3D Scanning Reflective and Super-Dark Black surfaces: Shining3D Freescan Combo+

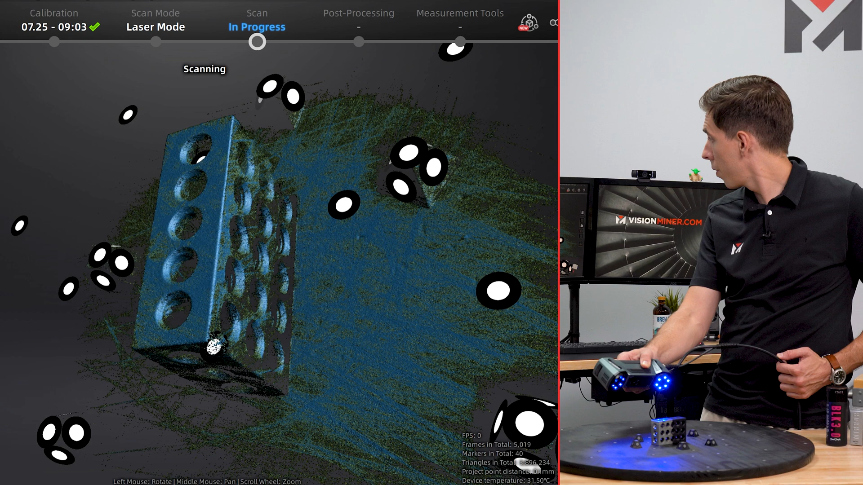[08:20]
One of the things to notice with this is we went from 0.5 to 0.3 and now at 0.1 and each time it does take exponentially
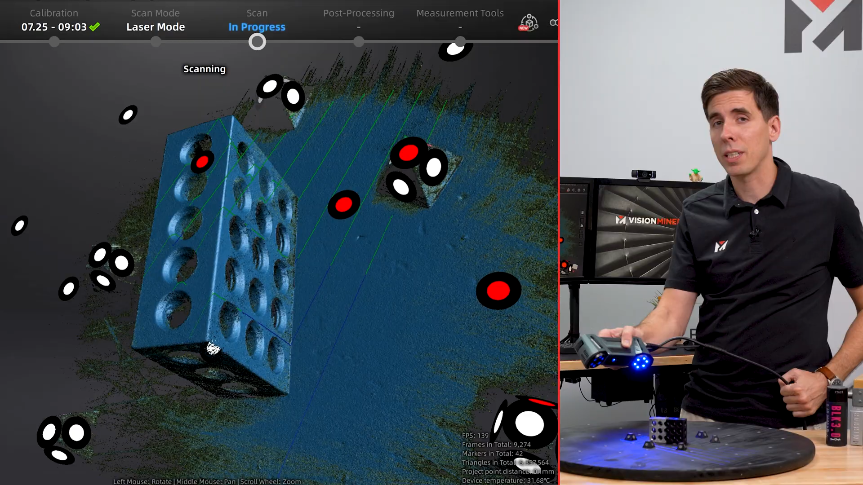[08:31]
longer to gather full point cloud density at that resolution.
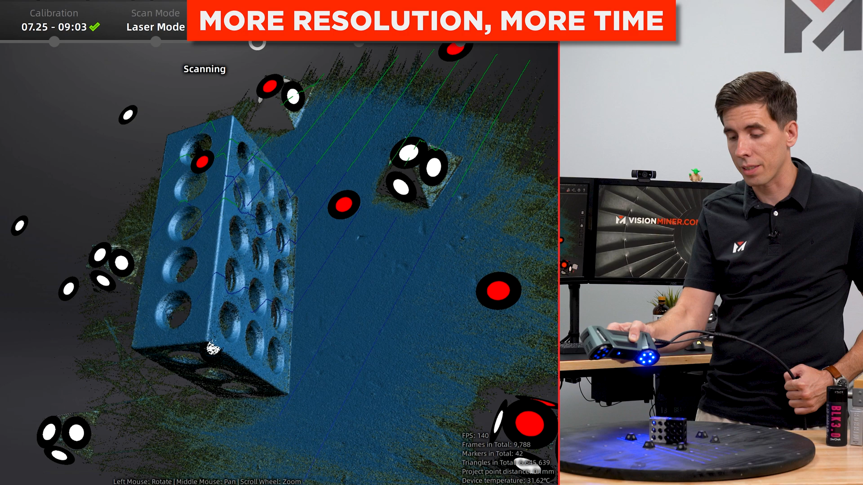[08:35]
So obviously more points, more time.
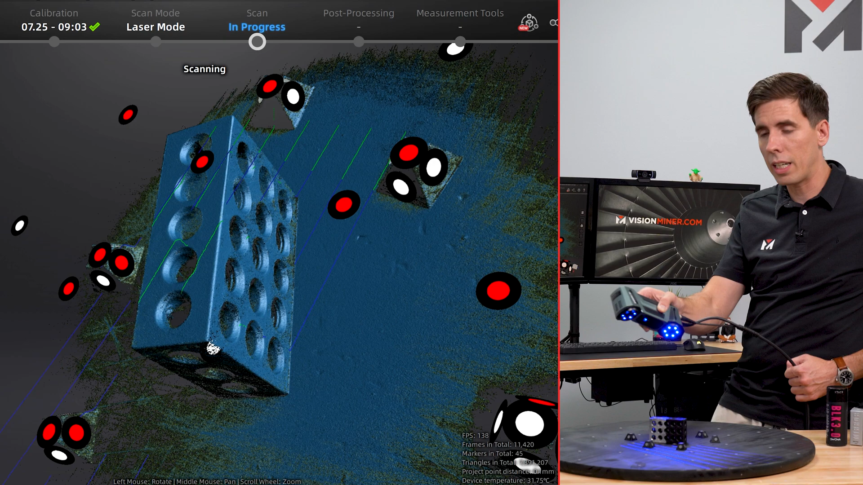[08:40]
All right, I'd say that's pretty good.
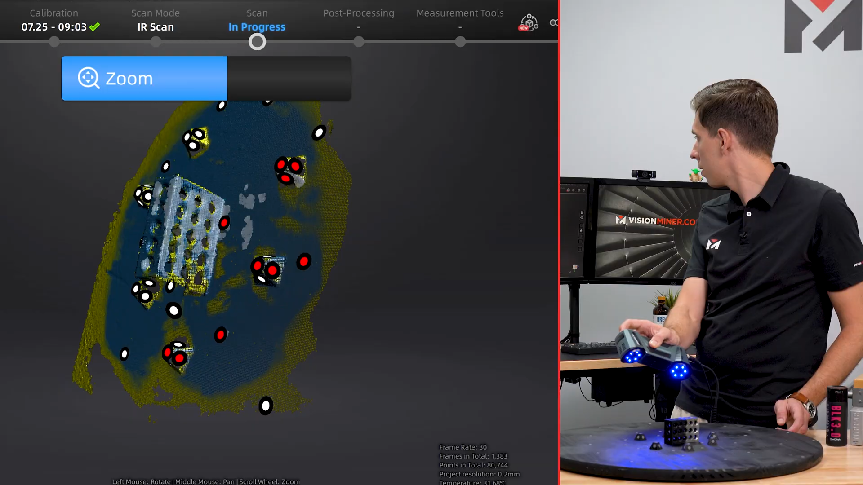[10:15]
It can't see the reflective side.
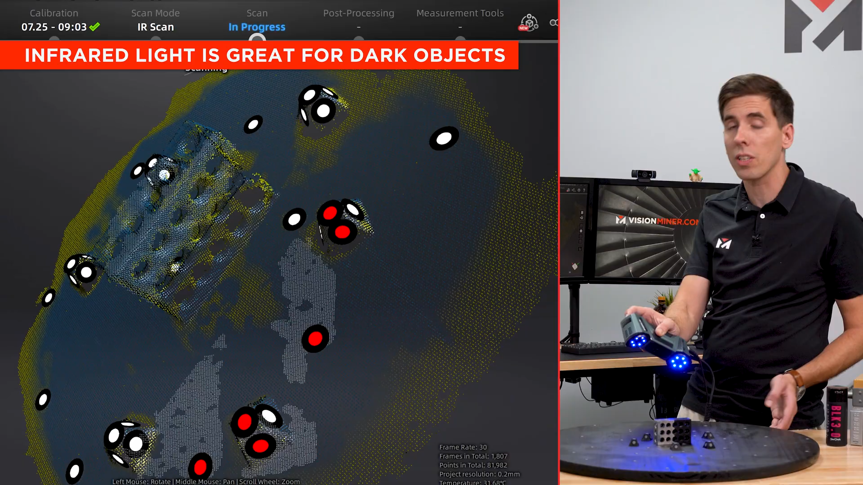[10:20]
It's doing okay on the black because infrared light will reflect off of darker objects.
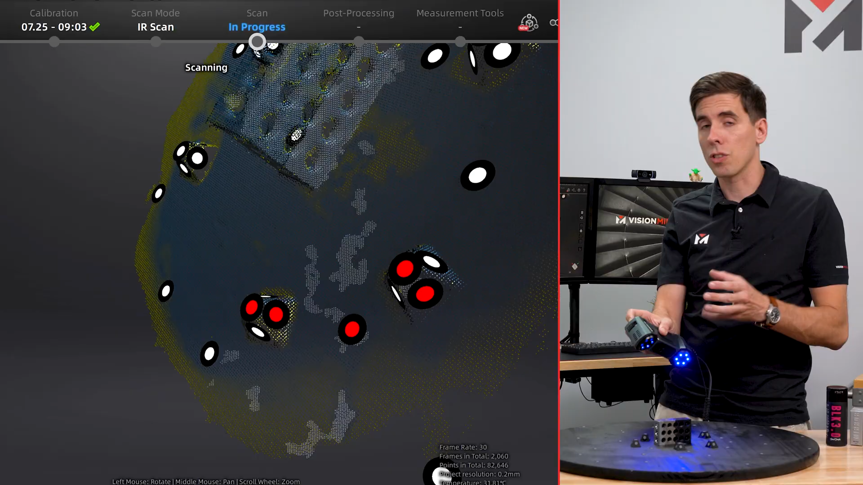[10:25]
That's one of the reasons it's really good for hair scanning and people scanning. The infrared doesn't have trouble with that.
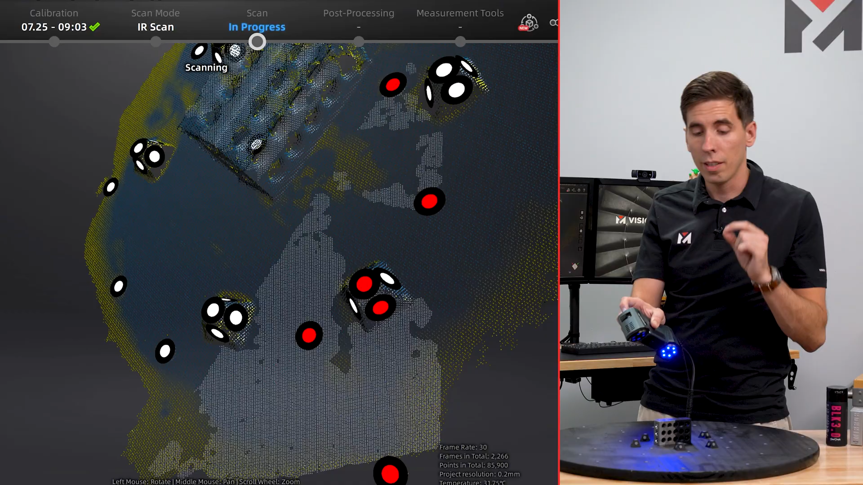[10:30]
If you tried this with normal structured light on something like the Pro HD right here, it would struggle a lot more.
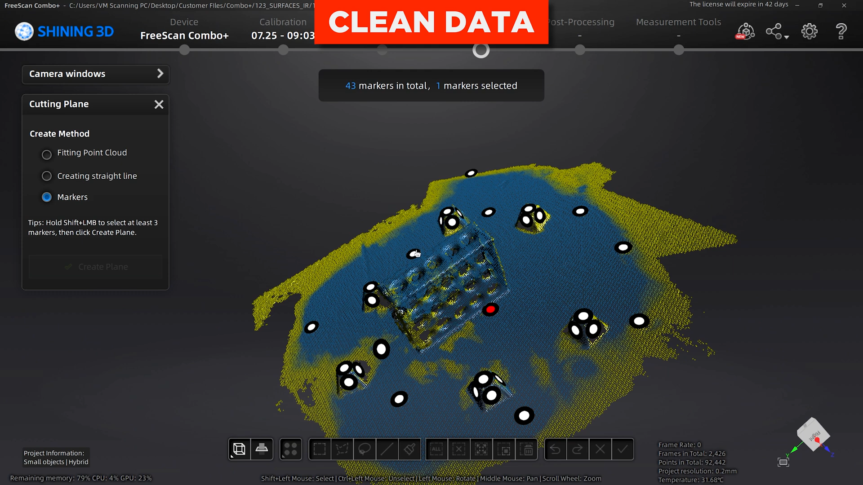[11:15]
So I'm going to grab one, two, three markers, create the plane.